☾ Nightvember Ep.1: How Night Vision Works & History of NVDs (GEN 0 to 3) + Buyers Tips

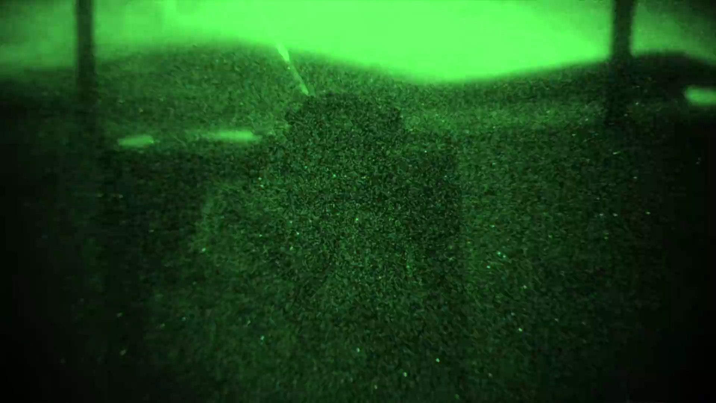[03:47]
operare questi dispositivi anche con cambiamenti rapidamente e anche durante il giorno senza ridurre i tubi.